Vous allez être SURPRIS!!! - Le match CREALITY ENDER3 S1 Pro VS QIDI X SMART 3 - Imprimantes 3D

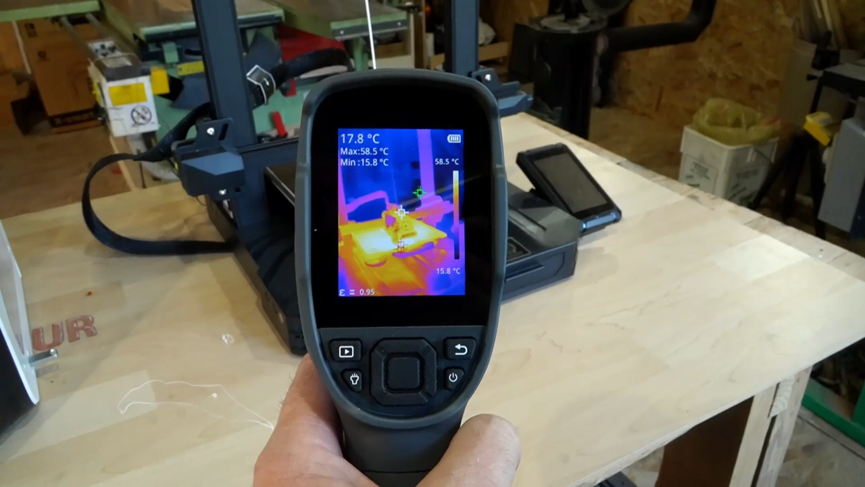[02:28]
On screen: spot 17.8°C, max 58.5°C, min 15.8°C, scale top 58.5°C, scale bottom 15.8°C
Par exemple, si on regarde sur la NDR3, on a un plateau qui est à 64-65 degrés, alors que l'ambiance est à 15 degrés. On le voit en haut marqué, 59 c'est le maxi, 14-6 c'est le mini.
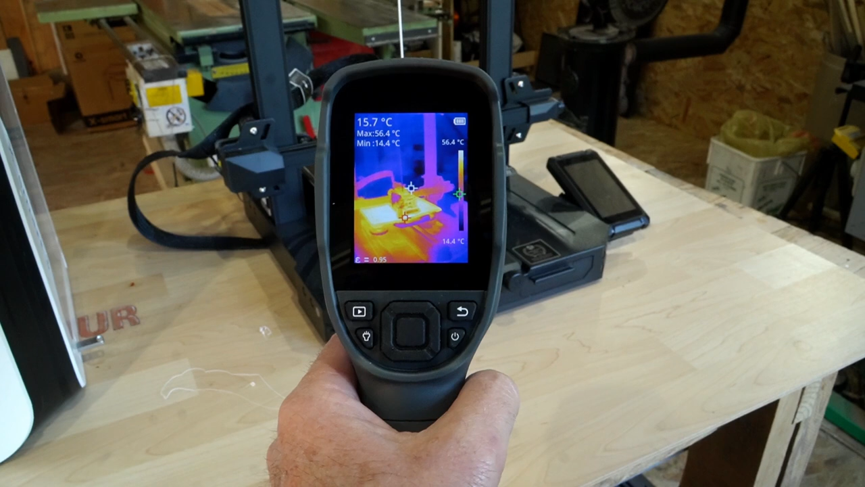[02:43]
On screen: spot 15.7°C, max 56.4°C, min 14.4°C, scale top 56.4°C, scale bottom 14.4°C
Si on se met ici, on est à 57 degrés au niveau de l'impression.
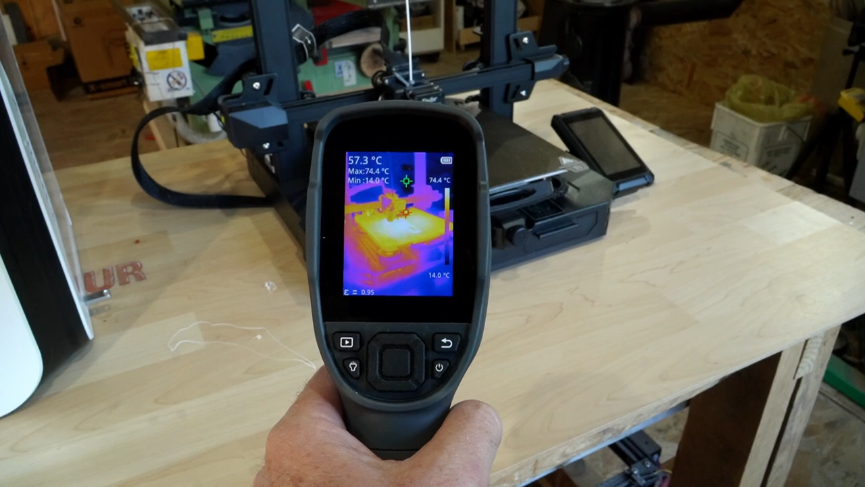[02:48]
On screen: spot 57.3°C, max 74.4°C, min 14.0°C, scale top 74.4°C, scale bottom 14.0°C
Donc on a quelques difficultés que l'on peut voir ici, ça se décolle.
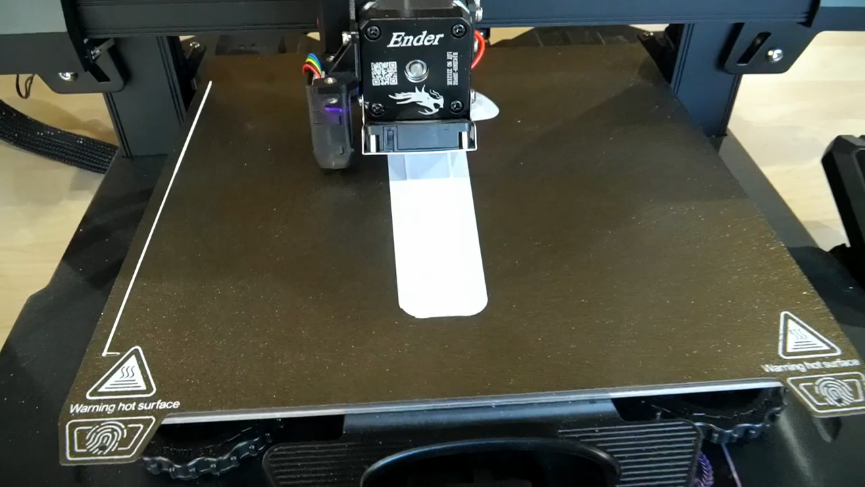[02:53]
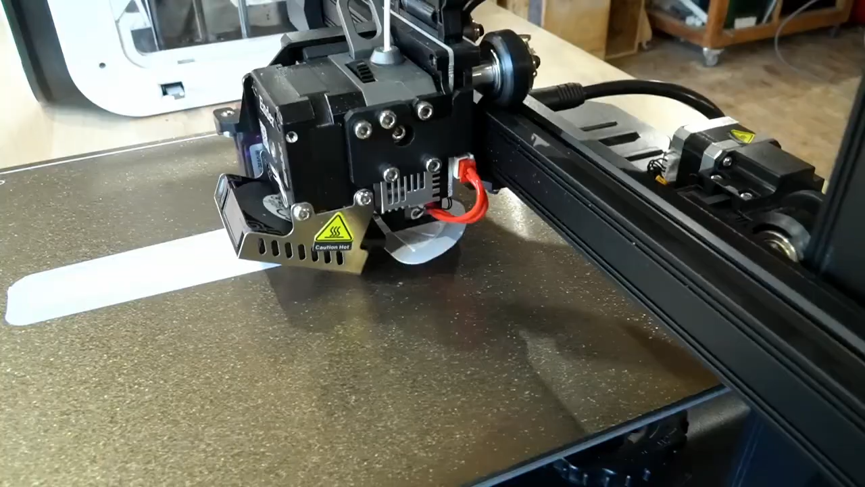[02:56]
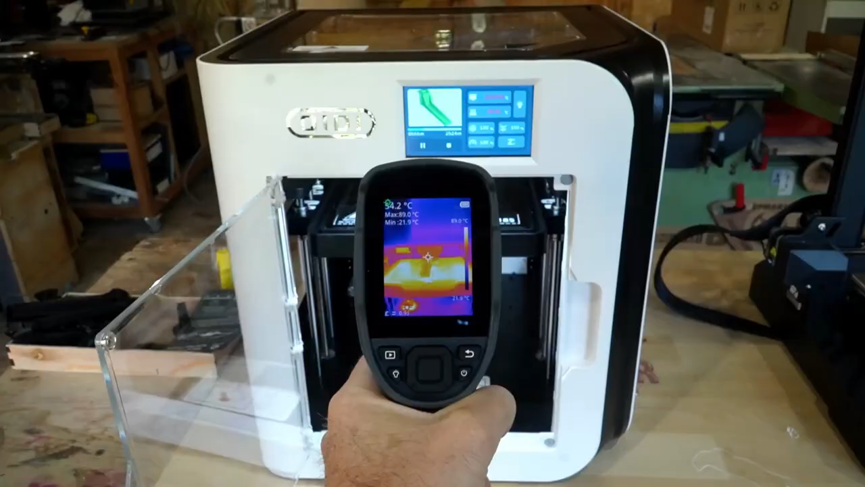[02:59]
Ici, on est à 80 degrés au niveau du plateau, 90 degrés maximum.
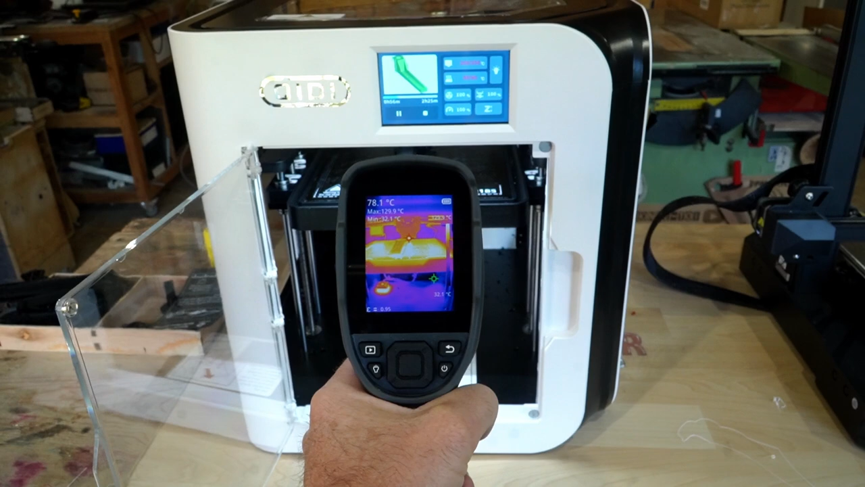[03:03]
On screen: spot 78.1°C, max 129.9°C
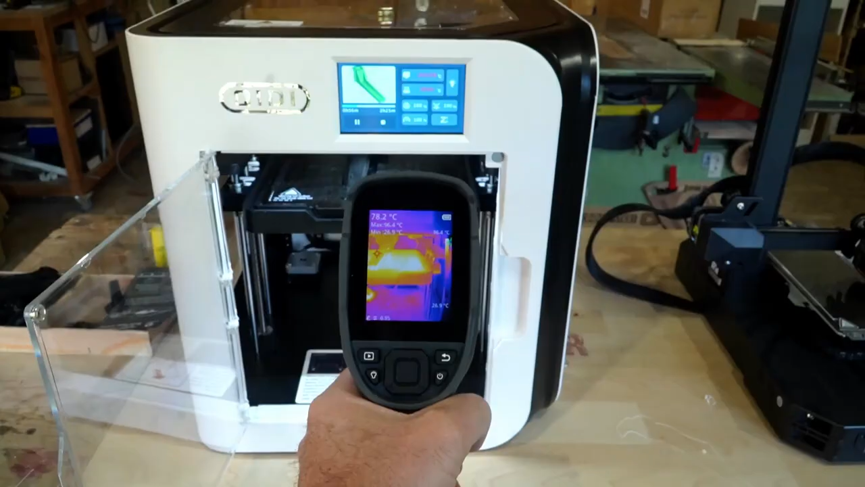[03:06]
Et on a un environnement qui est à 30 et plus à 15. Au fur et à mesure que j'ouvre, on descend, mais on a commencé, au départ on était à plus de 30.
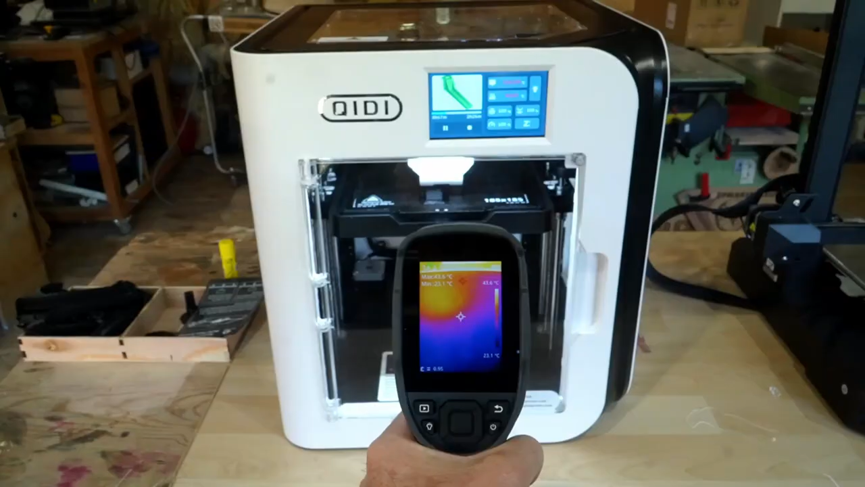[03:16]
Je vais refermer et on va voir si on arrive à monter.
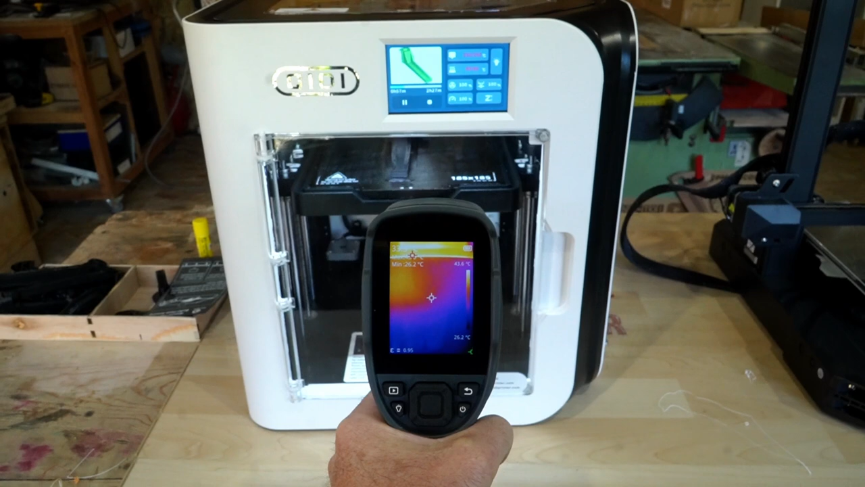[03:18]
On monte, on monte, on monte. Ce qui monte, en fait, c'est la température intérieure.
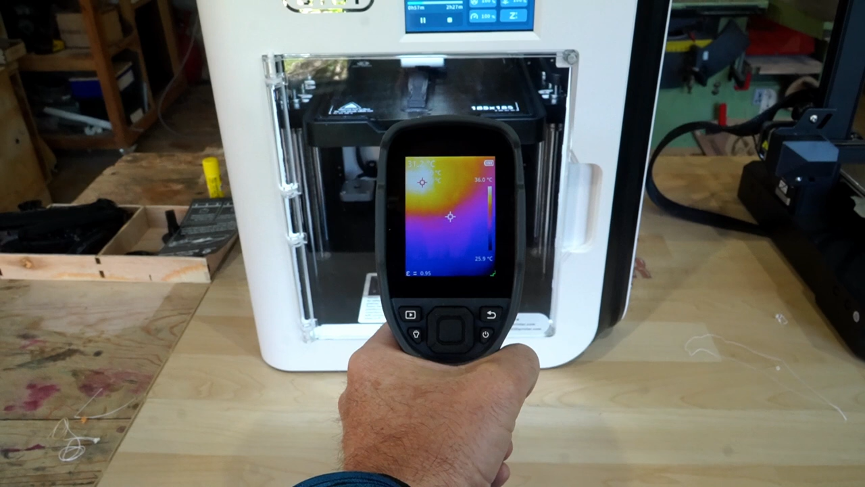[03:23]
Donc on a déjà à minima 15 degrés de plus à l'intérieur qu'ici.